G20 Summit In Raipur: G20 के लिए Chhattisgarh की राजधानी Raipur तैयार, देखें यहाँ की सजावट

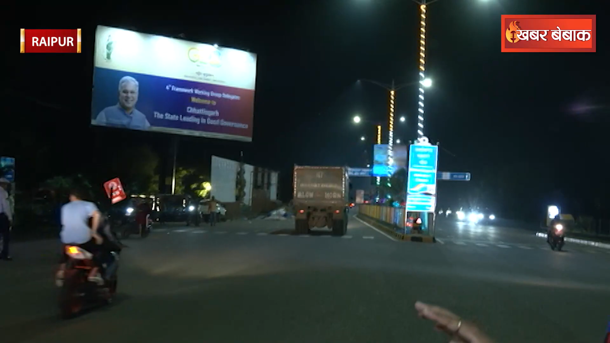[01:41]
देखते हैं वहां क्या इस सिती है आगे आपको नजारा दिखाते कि किस तरीके से जिस जिस रस्ते से डेलिगेट